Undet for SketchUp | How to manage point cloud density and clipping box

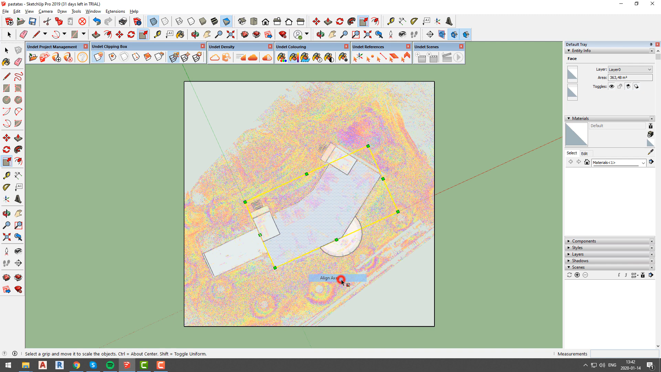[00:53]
To make sure that our rectangle will be drawn on the same plane we will go to top view and align axes. Now we will select clip by rectangle option and define our area of interest.
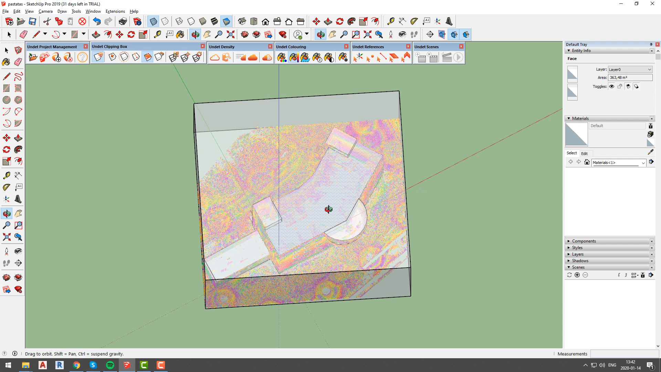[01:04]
Our clipping box may be adjusted at any time using resize function from undet clipping box tab.
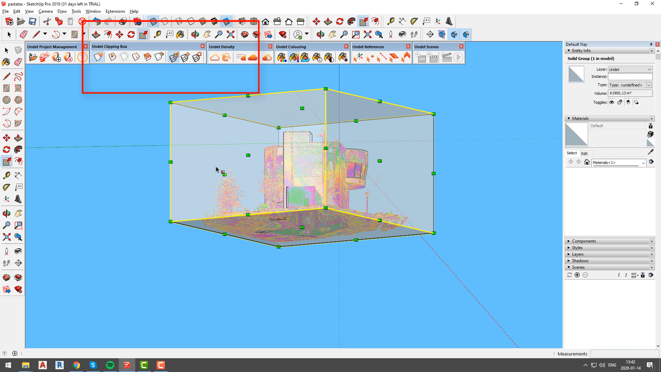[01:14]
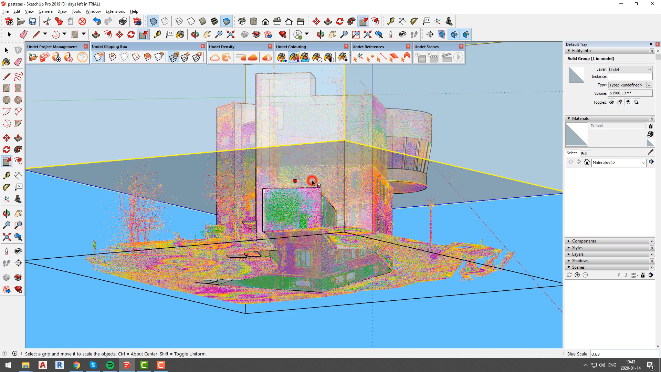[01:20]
Every time you adjust clipping box size undet makes calculations and loads most points for optimal performance.
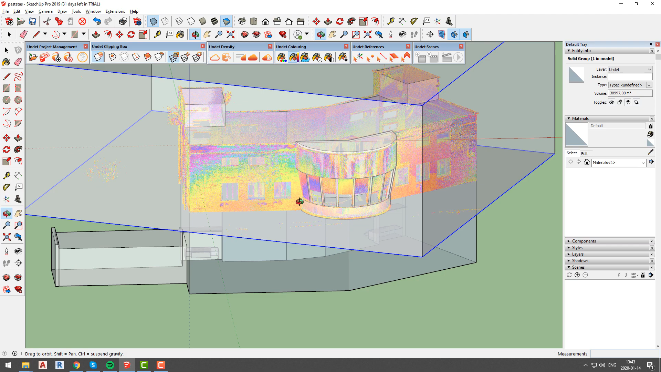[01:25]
Taking that into consideration we can say that having smaller view section will result in seeing more points.
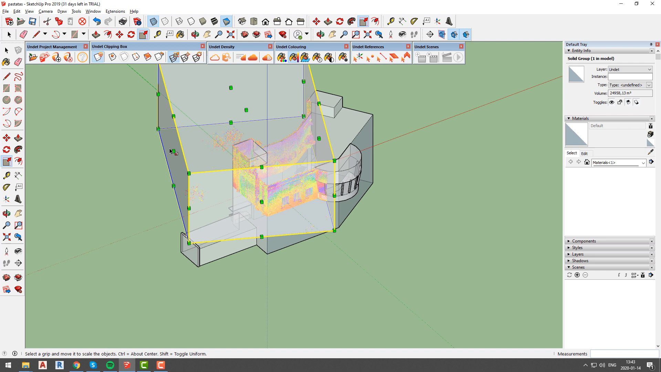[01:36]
As you can see in our case, every time we make our clipping box smaller, we can see that our point cloud density increases.
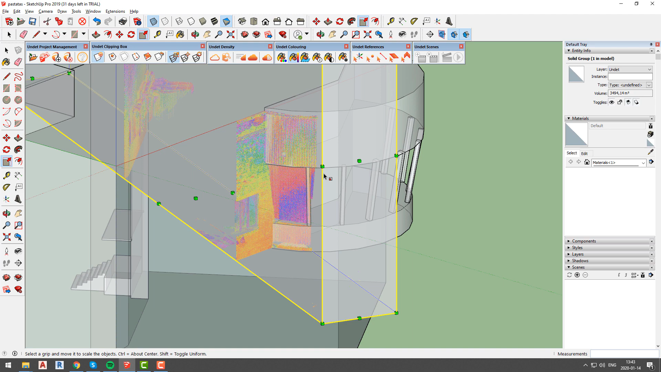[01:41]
If you changed your clipping box and it is not relevant anymore, you can always go back to original point cloud by using reset function from undet clipping box tab.
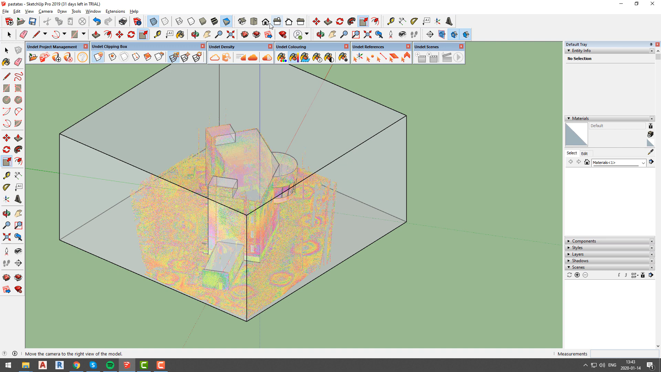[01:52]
Another way to adjust visible points is to use functions from undet density tab. Using these options, you will be able to change density settings without changing clipping box size.
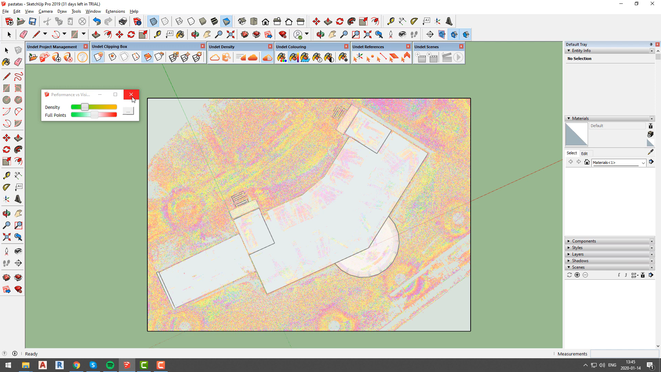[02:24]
But undet also implied two automatic options to adjust density. First is high performance, which will decrease maximum points count and density until the point where your computer performance will remain smooth and undisturbed.
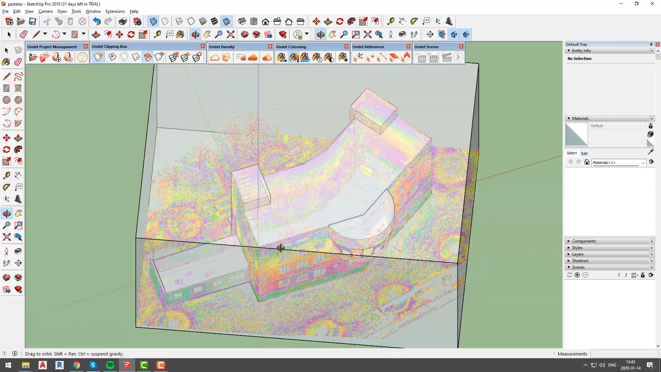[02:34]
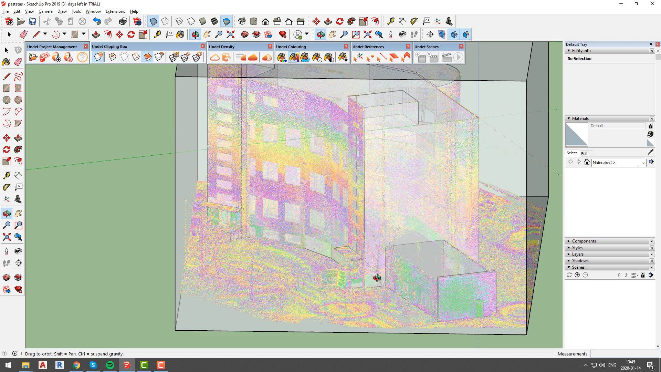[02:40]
Second is high visibility,
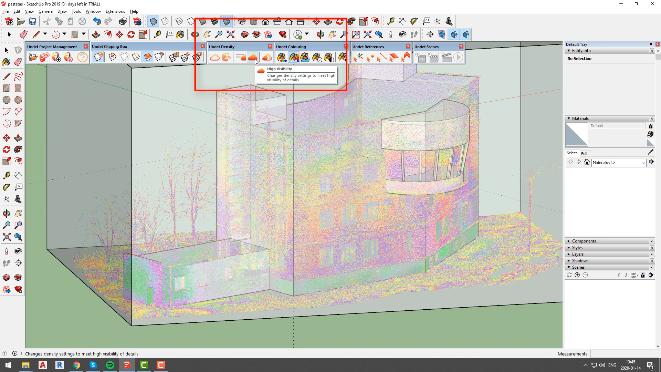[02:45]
which will increase maximum point count and density until the point where you will see all visible points in your current clipping box.
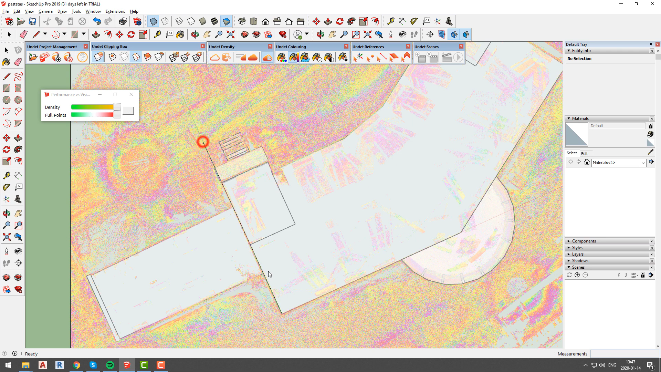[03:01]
This time our created clipping box is relatively small, so we have maximum density regardless if we select high performance or high visibility option.
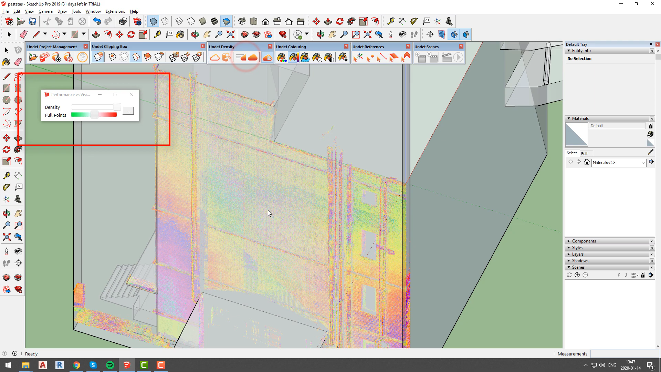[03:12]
Only option that we can change now is points count.